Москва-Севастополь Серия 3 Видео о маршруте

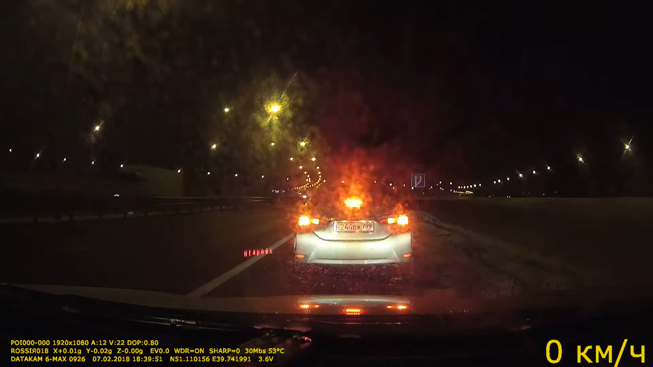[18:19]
чтобы более-менее быть максимально привязанному к точке нахождения. Да, темнота. Хоть глаз выколи, только отражение дорожных знаков, столбиков.